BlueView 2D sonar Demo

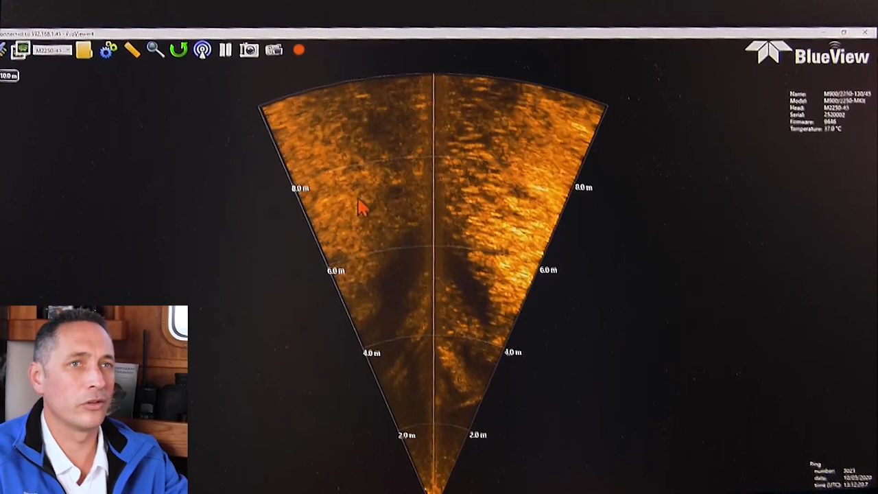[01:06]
The quick way of changing here is you can just flip between the heads. That's one of the new features in ProViewer that is really easy to flip between the heads here. You can also see the drop-down of the different heads that are available. So I'm going to start in the M900, and I'm just going to walk through some of the really simple features. What I like about the ProViewer software is that it's super easy to use. You really don't have to have any special training or anything like that.
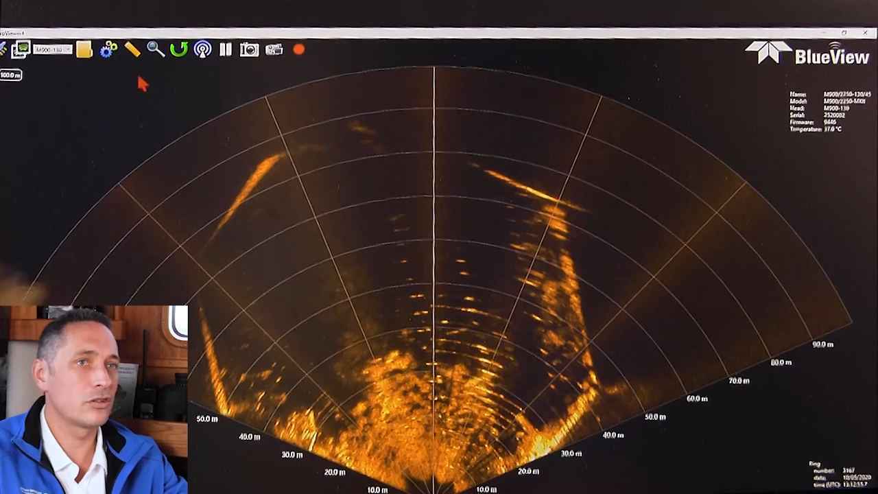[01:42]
I myself have just started using it when I started using the product for the first time. Some of the really neat features are things like measurement. You can see here you can measure on it. If you saw an object that you wanted to measure, like the length of this key wall here that we're aside at here, you can see the length of it roughly.
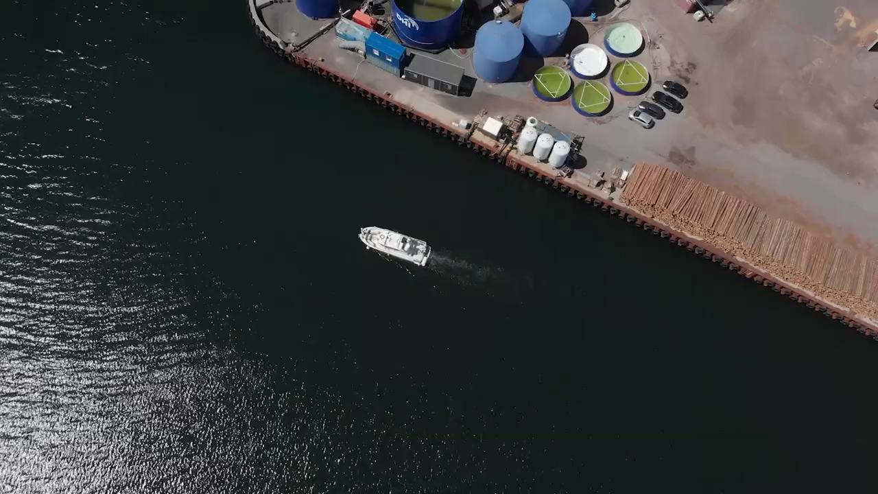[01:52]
One can also zoom on an area by clicking.
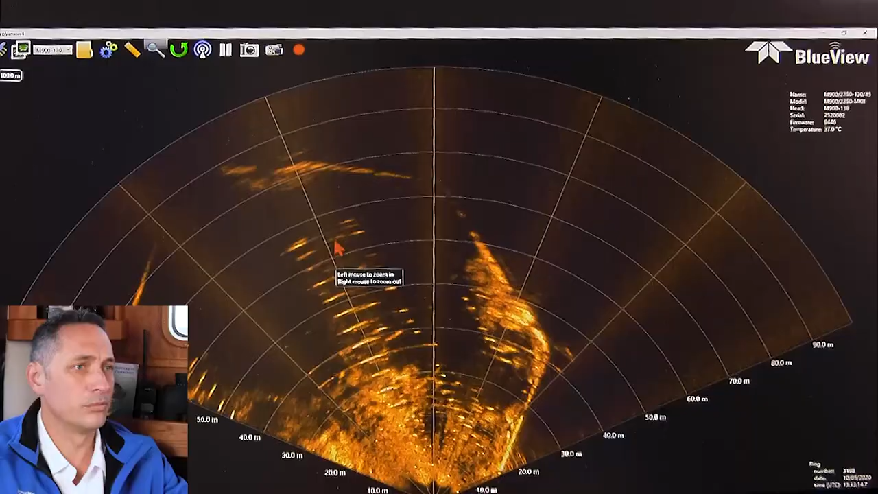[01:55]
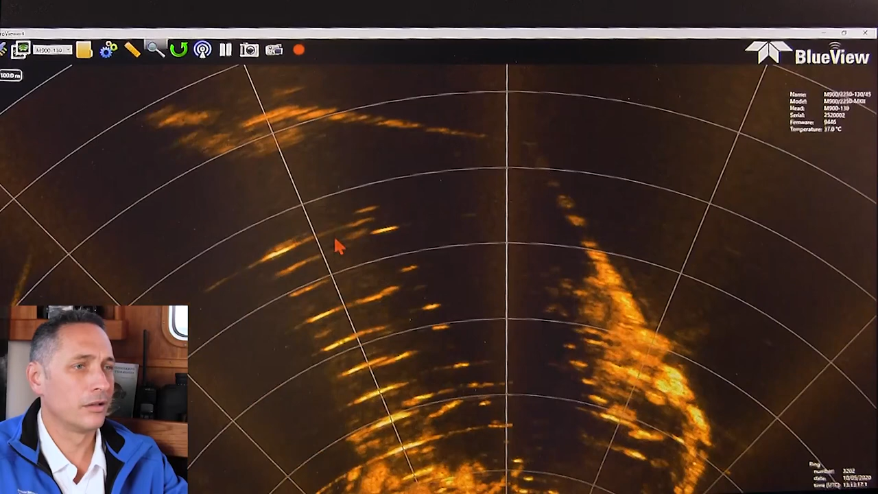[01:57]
I can, so it's right mouse button to click out, left mouse button to click in.
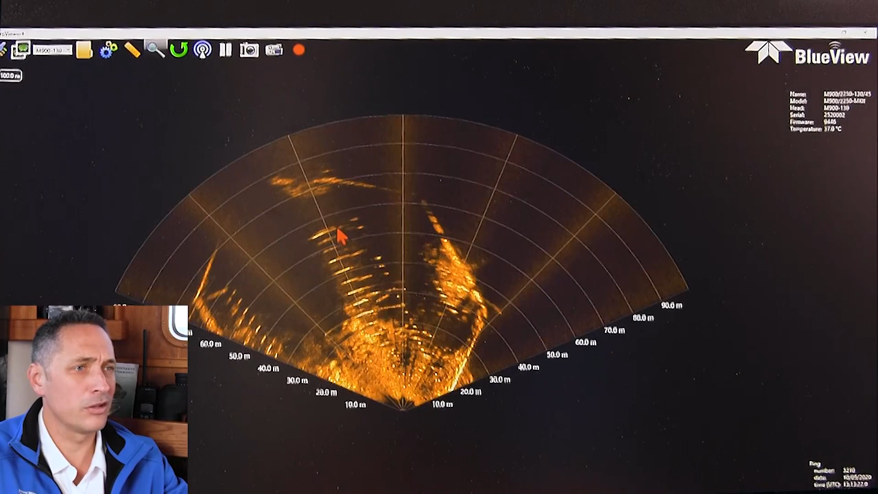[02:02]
If you've got a trackball, you can also track in and out on different areas. You can see how it centralizes.
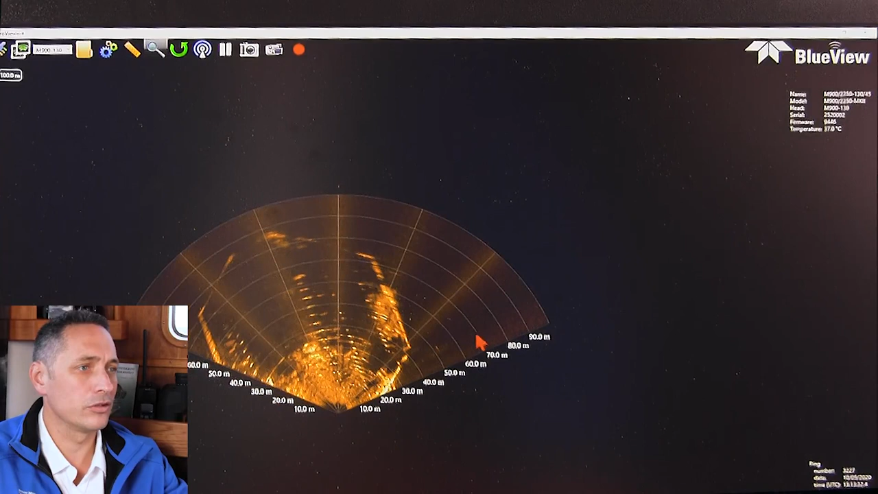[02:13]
And if I go out and the display is off-center, then I just stop the zoom and I can move the display around. So it's super intuitive.
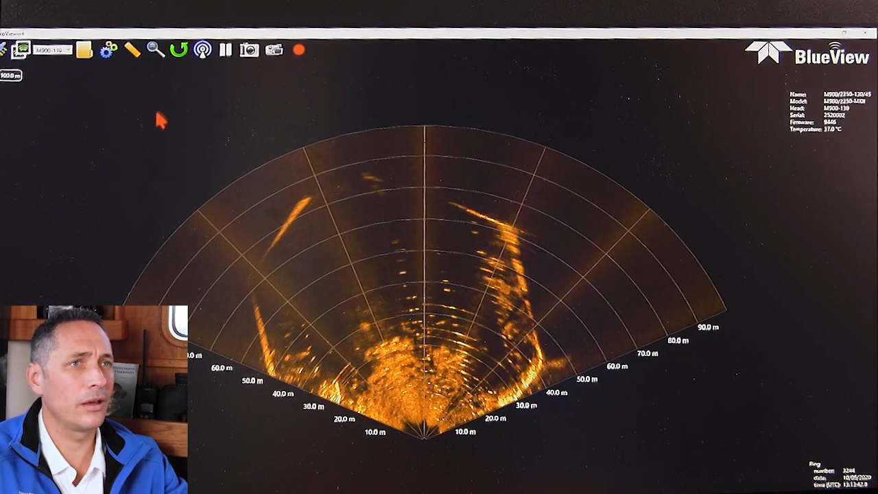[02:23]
You can also see here, take a snapshot. So then you actually record an image snapshot to some location on your computer on the network.
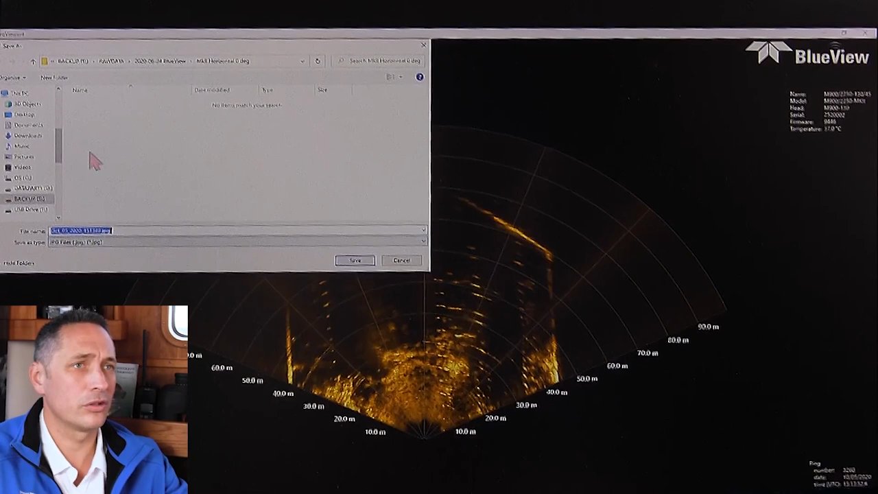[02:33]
You can also take a video recording. So obviously this is a solo that's used for imaging purposes.
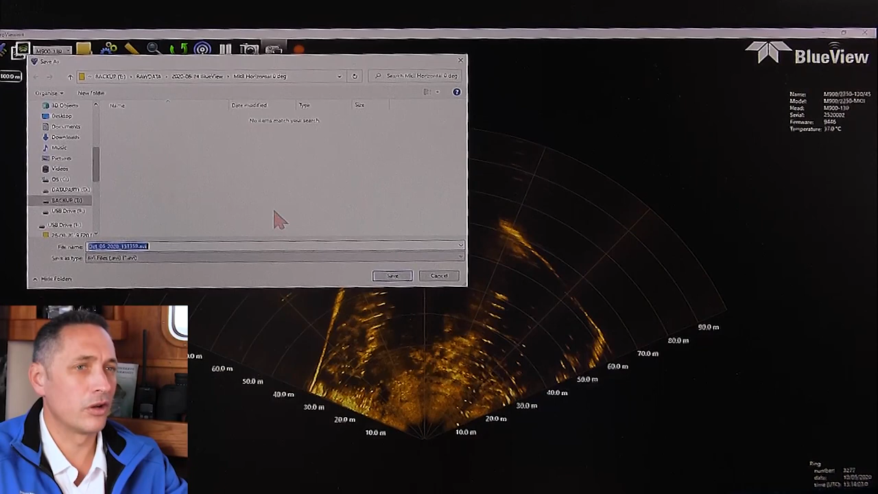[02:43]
So very often you're recording video imagery as some kind of documentation of what you've wanted to see. And I'm just going to stop that. And then of course you can always record data.
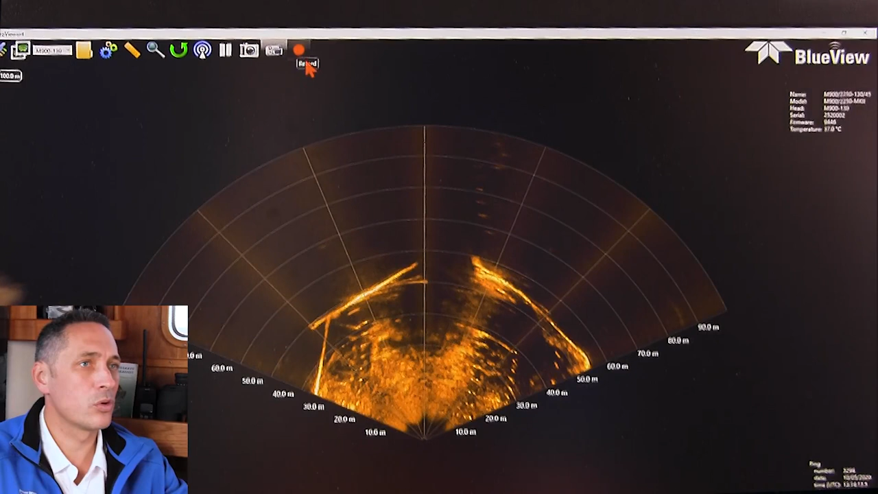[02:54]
And in here you're recording a SON file. And when one records a SON file, you can see here on the top right of the screen,
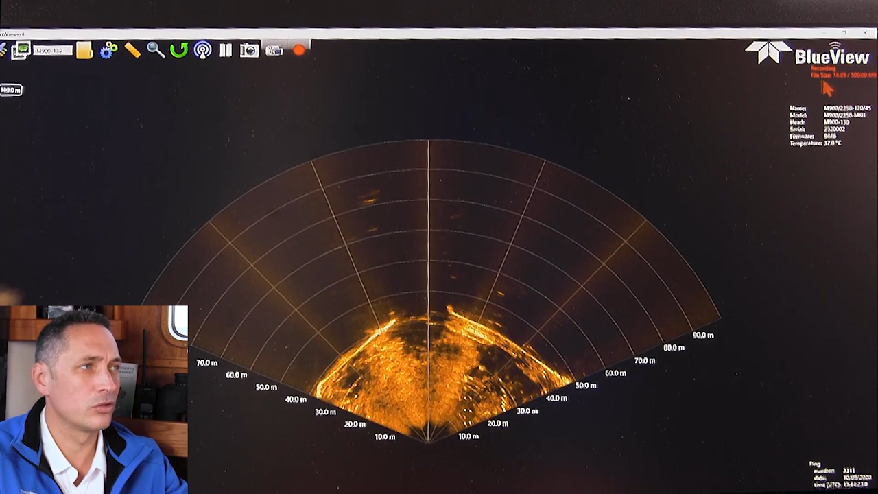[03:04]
you can see a recording and you can see how much space you're using on the file size right here. So now you're actually recording real SON data. And it also means that you can go back and adjust the settings afterwards, some intensity settings or some sound velocity settings, because it's recording essentially the raw SON data. So I'm going to stop recording because there's no need for us to record all the time.
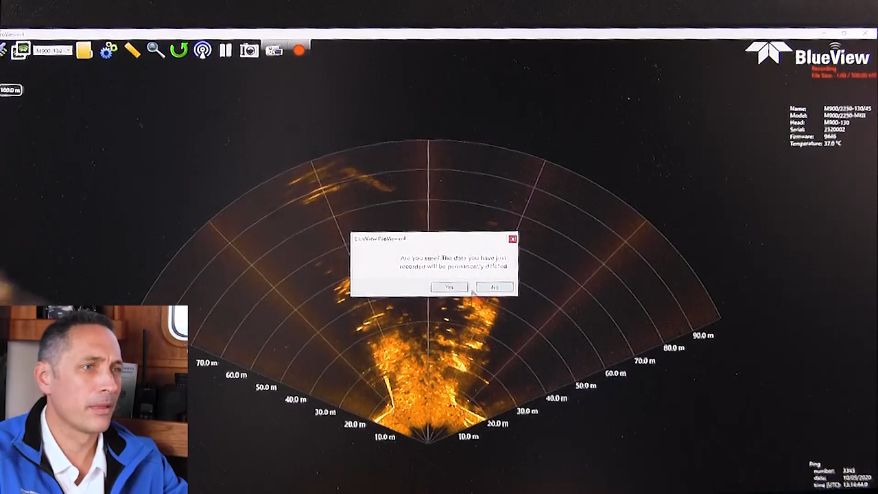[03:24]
And you can see here, it just pops up, give me a warning.
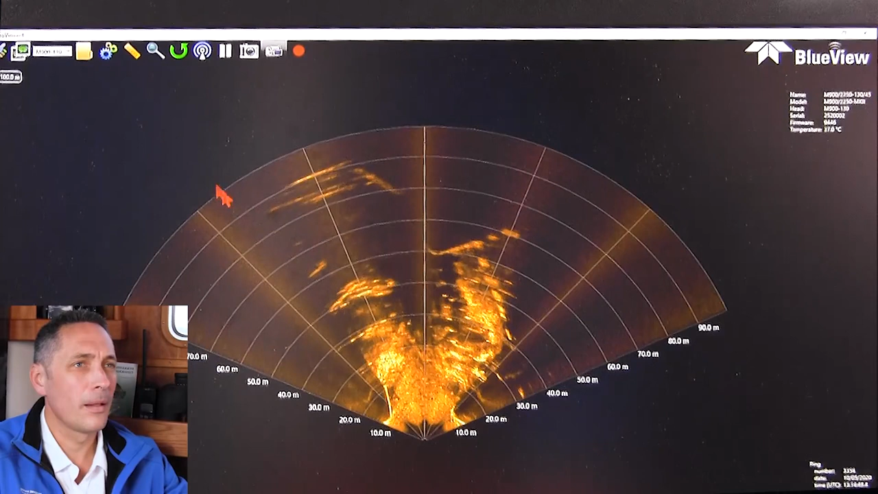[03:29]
Some of the other more advanced features I'm just going to show here would be things you'd look at when you first start using the SONAR.
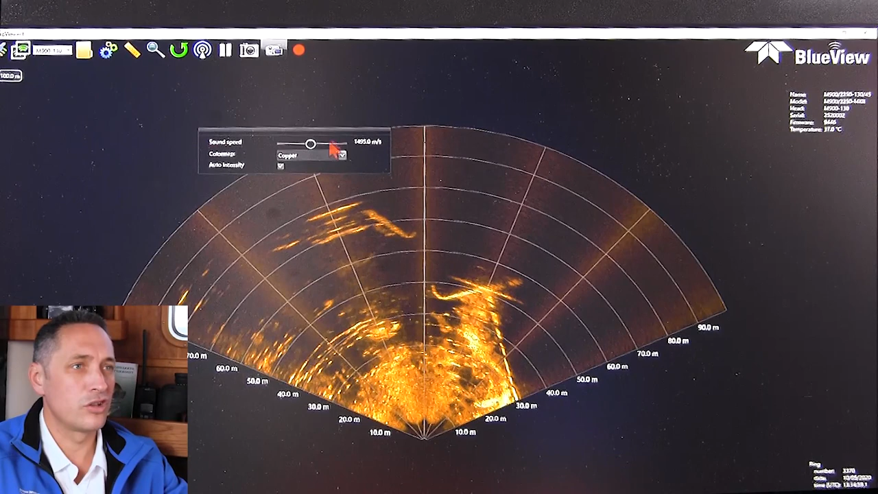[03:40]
Generally speaking, you don't need to adjust the speed of sound to a very accurate level. So this was a right click on the display here. Anywhere on the display here, you right click, you'll get an advanced menu. And you can see here that you can adjust the speed of sound. When you adjust it, what you're doing is you're changing the input to the beam forming.
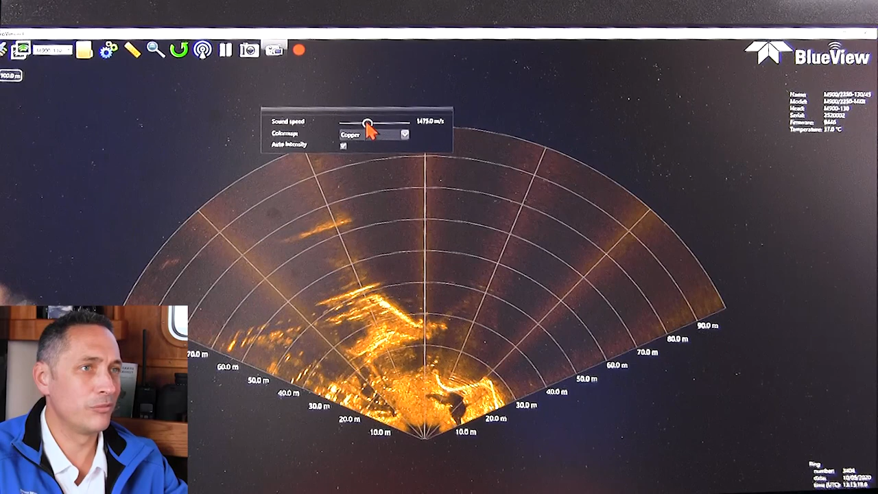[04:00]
So you're changing the geometry, you can see here. And if you push it too far, then it doesn't work out too well.
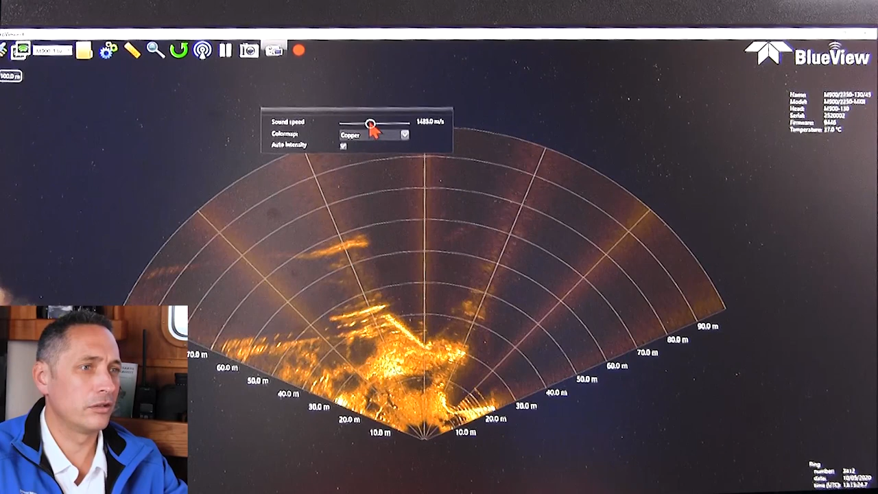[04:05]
So generally you want to get it roughly in the range.
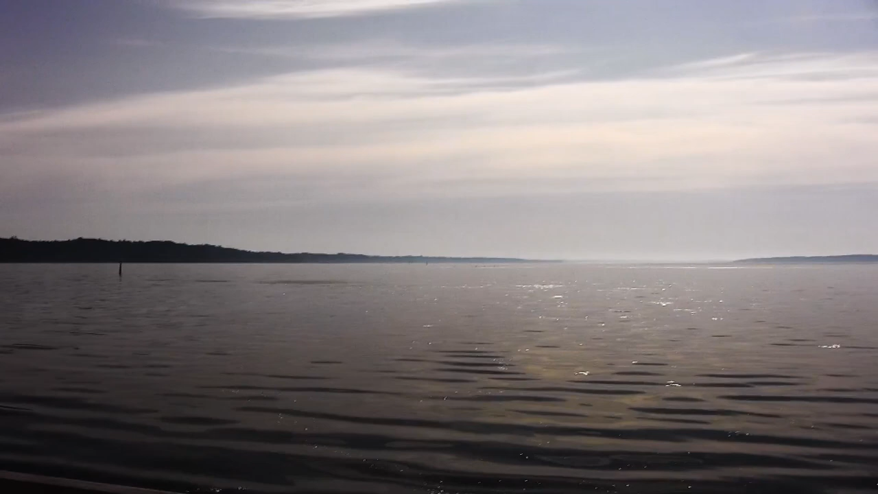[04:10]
And you can estimate it quite nicely with the temperature of the water. If you know your water quite well.
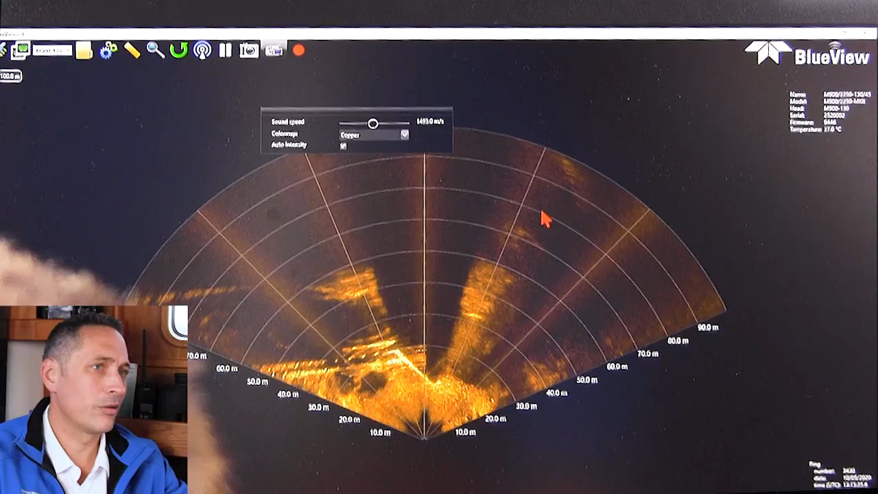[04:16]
So we're at about 1495 today. So that should be good enough. You can also change the color map.